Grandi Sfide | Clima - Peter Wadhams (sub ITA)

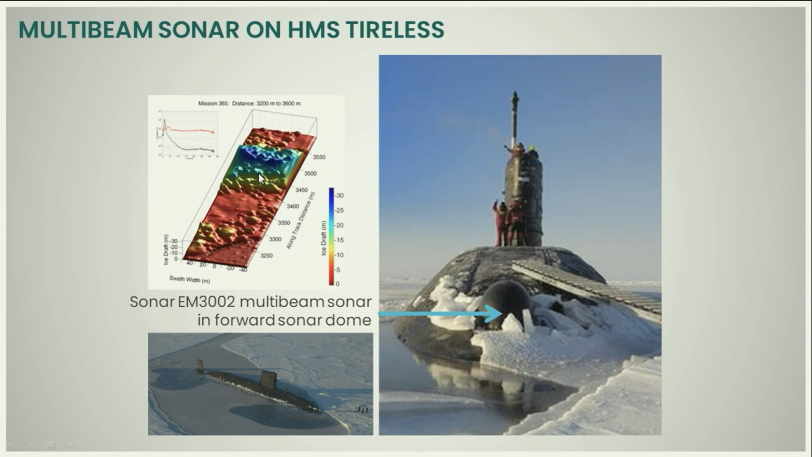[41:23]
3d della forma del ghiaccio da sotto quindi si monta il sonar in cima al sottomarino qui e ti fa vedere le creste nel ghiaccio chiamate creste di pressione e qui ne vediamo alcune
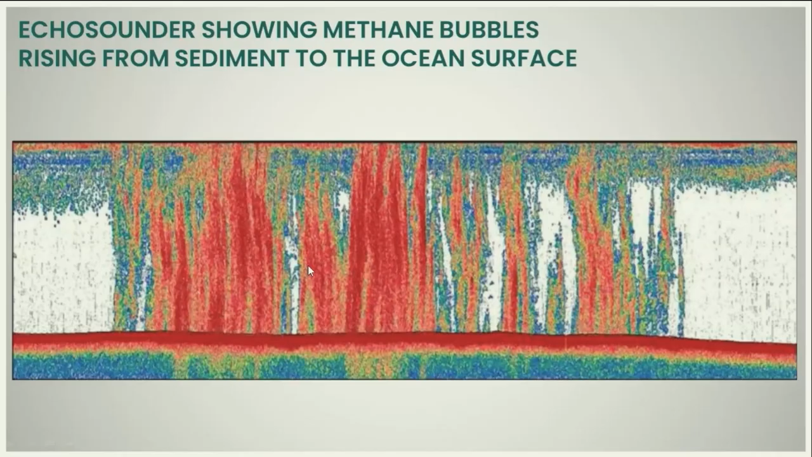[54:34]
un sistema sonar che misura le onde sonore che vengono riflesse dai pennacchi questa è un'area larga circa 3-4 chilometri piena di metano che esce dal fondale e sale in superficie e se si cerca di dar fuoco a questo metano si potrebbe addirittura avere un'esplosione sulla superficie dell'acqua questa è un'altra immagine sonar della stessa
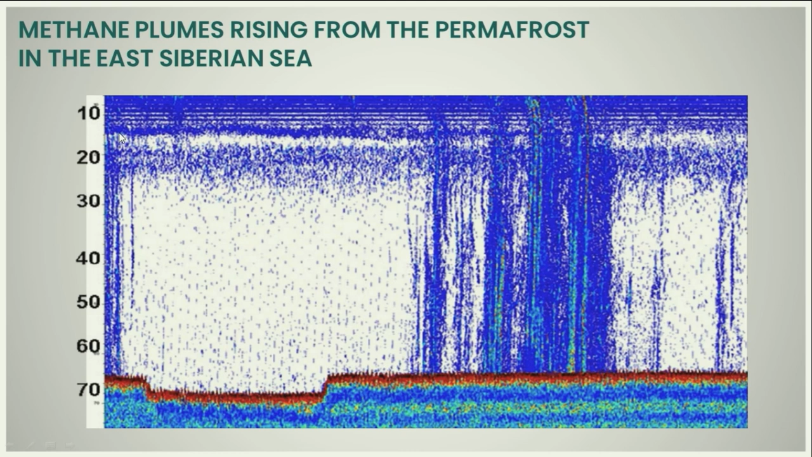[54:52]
cosa si vede che la profondità è soltanto 70 metri quindi il metano esce fino alla superficie e nell'atmosfera e questi sono i pennacchi di metano